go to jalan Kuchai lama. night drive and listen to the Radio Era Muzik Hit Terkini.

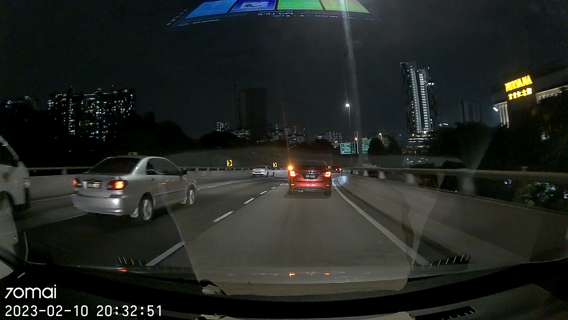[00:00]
Namun ku Kan selalu doa kamu Tak ada Ada orang dah bina jamantan straight Flyover straight Belah tiba-tiba highway kat tengah ni Travel line macam mana pulak Tengok, Travel line dah buang Walaupun aku tidak